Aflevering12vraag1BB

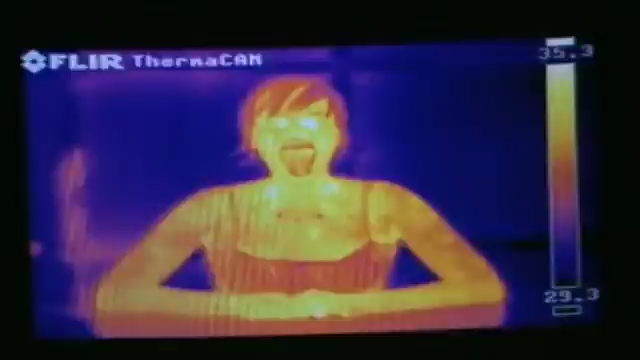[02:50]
En daardoor zie je dat de mond aan de binnenkant wat koeler is dan aan de buitenkant. Als er zweet zit, zie je dat dan ook op deze monitor?
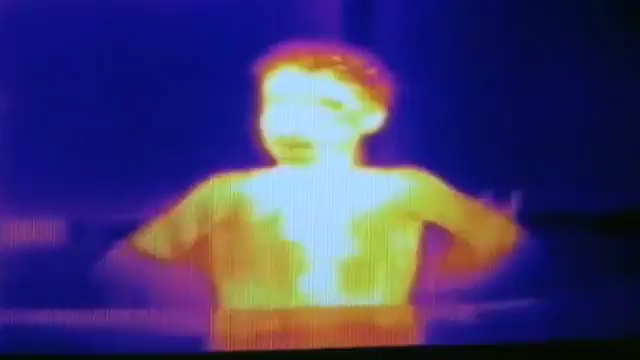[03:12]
Kijk, de handen zijn ook iets donkerder. We gaan nu fietsen.